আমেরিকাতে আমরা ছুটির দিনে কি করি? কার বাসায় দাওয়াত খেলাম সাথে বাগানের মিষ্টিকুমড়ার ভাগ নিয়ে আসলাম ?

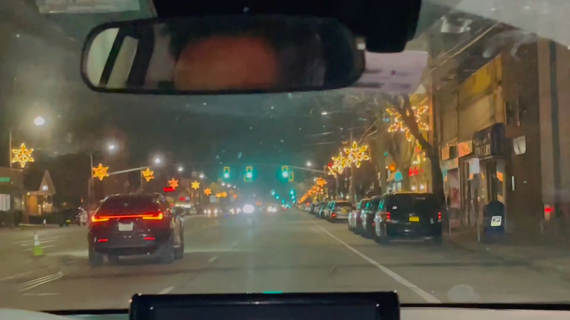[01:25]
जेते हुए ट्राइब कोरे एखन जे एतू क्रिस्मास उपर लखे पूरा शहर शाजानो आचे एबंग पत्तेक्ट बाशार शामने अनेक सुन्दर पूरे शाजानो आचे तो बाईरे बेर हुले एदार ने लाइटिन गुला देखते पाई